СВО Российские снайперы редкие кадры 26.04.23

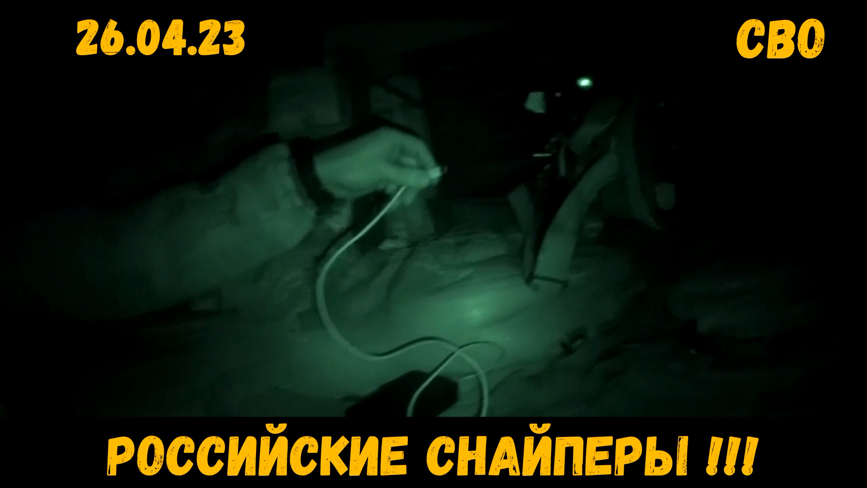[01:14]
Подключим сейчас через беспроводную связь прицел к планшету. И уже с него будем вести наблюдение. И в режиме реального времени вы вот так вот наблюдаете? Да. Вот у нас идет само время. Вот идет время записи. То есть я включил непрерывную запись. А нас здесь вот в эту больницу может другой снайпер? Конечно. Конечно. Вот именно поэтому мы ведем наблюдение. Ну, вообще, дистанционно. Вообще любая работа снайперская, она связана с риском. Сюда мало того, что может снайпер залепить. Сюда может залепить и танчик.
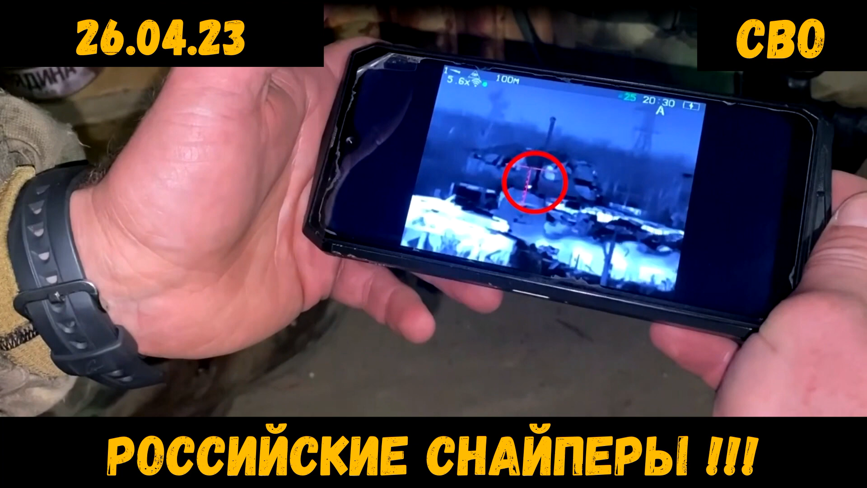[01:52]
Глаза вижу, Хаса! Есть! Есть! Ага! Это какая цель была? Глаза наблюдателя. Он сидел в пункте наблюдения? Ну, он вылез, видимо, в проломе в потолке где-то. Либо на открытую местность вышел. А, вот этот вот, да?
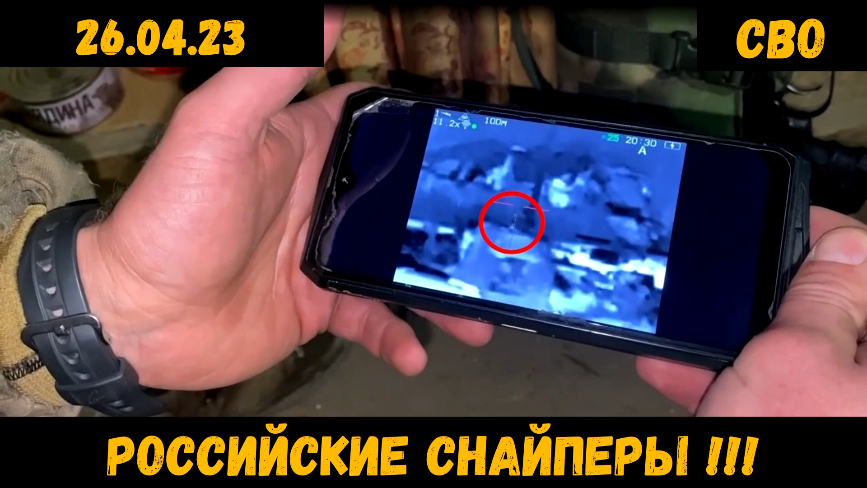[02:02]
Да, вот он выглядывает. То есть, видимо, чтобы что-то разглядеть, он перемещается.
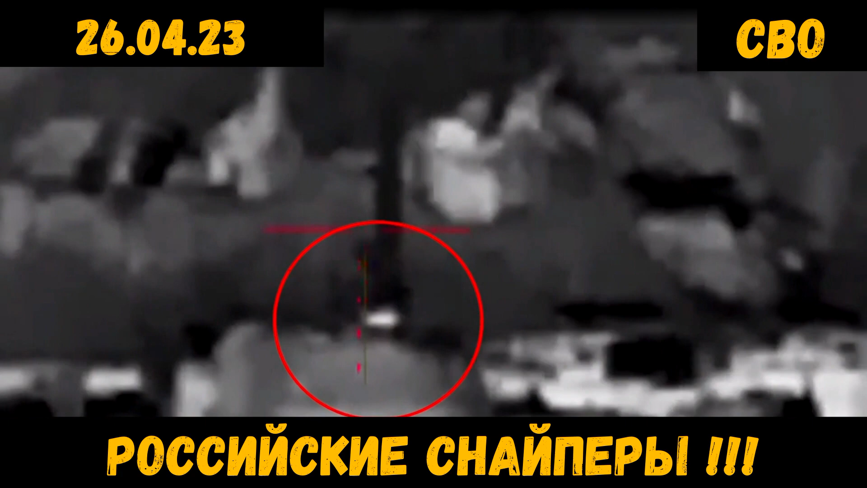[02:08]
То есть первый выстрел был проверочный, так как я не знаю расстояние до цели. Все. Второй был на поражении.
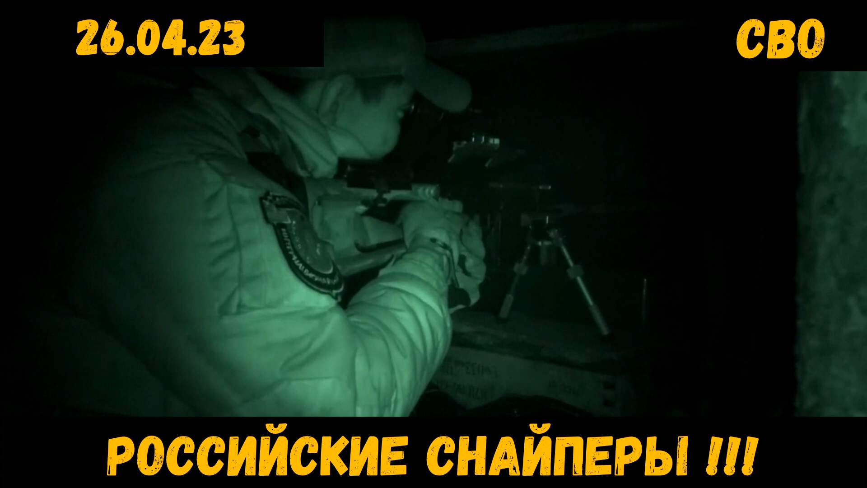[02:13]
Буквально через несколько минут второй снайпер также поражает цель. По котельной работает? По котельной? Да, да, я видел вспышку.